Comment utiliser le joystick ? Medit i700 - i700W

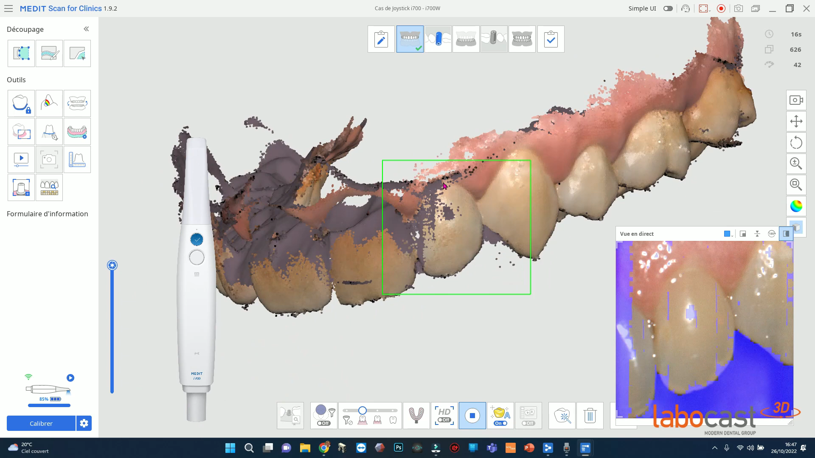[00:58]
après avoir enregistré votre empreinte il vous suffit maintenant de toucher le joystick pour pouvoir manipuler cette empreinte auparavant il fallait activer le mode contrôle à distance en restant appuyé sur le joystick depuis la mise à jour de medit link 3.0 le joystick est maintenant utilisable à n'importe quel moment et sans condition on peut alors de